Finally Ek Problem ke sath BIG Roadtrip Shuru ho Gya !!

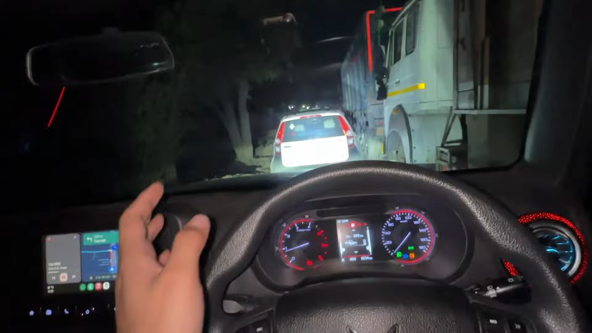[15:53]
इसका फ़ोन निकल गया, इसका फ़ोन निकल गया, हम दोनों एक ही फ़ोन में लग गए थे भाई। बहुत ज़्यादा ट्रैफिक मिल रहा है, कसम से गाने बंद कर देते हैं।
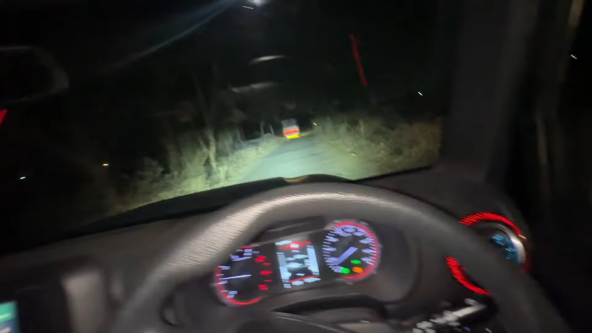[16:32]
सो जी निकल तो चुके हैं, लेकिन हम एक ऐसे रास्ते से जा रहे हैं जो कि ना बहुत ज़्यादा अनटेस्ट है, लोकल ही हैं, ज़्यादा और कोई लोग है नहीं, खाली खाली रास्ता है, हाईवे क्लोज टू उधर है,